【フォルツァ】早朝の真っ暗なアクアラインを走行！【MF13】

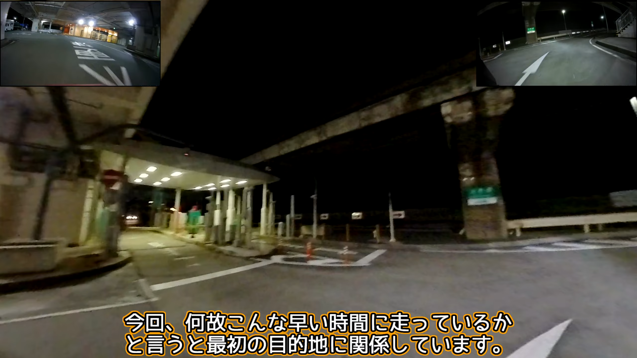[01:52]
それは、そこに向かう動画の時にお話しします。この動画ではアクアラインの夜景を中心にしたいので、木更津金田インターチェンジまでの走行風景をお届けします。その夜景が画面の下の方に来るので、今回は前後のドラレコ画像を上部に表示します。360度カメラをぐるっと回転させるので、周囲の風景をお楽しみください。